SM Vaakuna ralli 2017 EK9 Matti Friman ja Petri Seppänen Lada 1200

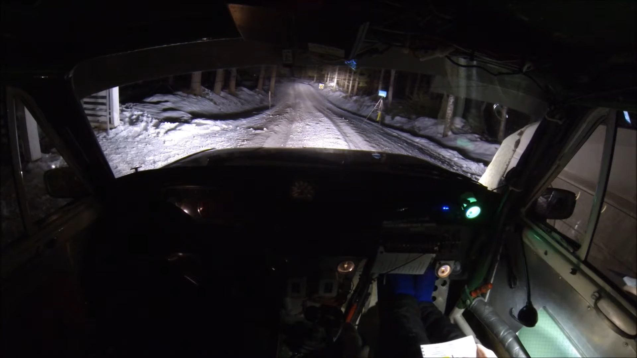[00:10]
Koitetaan pitää auton ladun. Joo, varoittele. 5, 4, 3, 2, 1, mene! Vähän oikeella! Sieltä vähän vasemmalle enempi. Jaha, se jarruttuu taas ihan kylmästi. Vähän oikeelle.
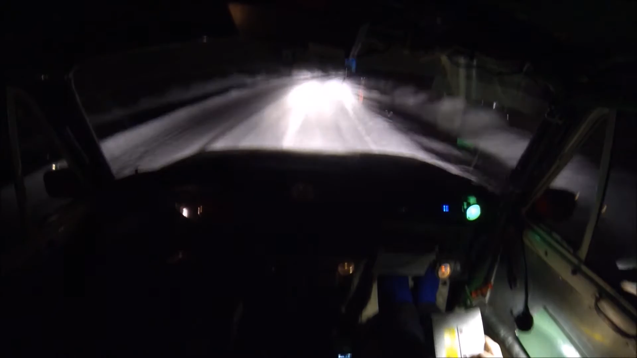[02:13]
Vähän oikeelle. Vähän vasempaa. Vähän enempi. Kääntyy vielä pitkälti. Pietä vaan, pietä vaan. Pärkäle. Vähän oikeelle. Se siitä säästöliekistä. No vittu. Tää menee ihan vituksen. Joo. Ennakkomerkki. Ensi oikeelle tästä vielä. Ja vasuuriin tiukka on. Tiukempi kuin 4-5. No. Mitä kun venaa kuske?
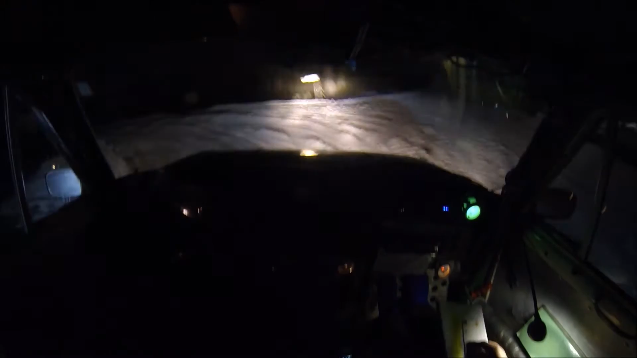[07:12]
Siitä vähän vasenta. Varovasti. Varovasti nyt. Vähän oikeelle. Tosta heti. Vähän vasenta.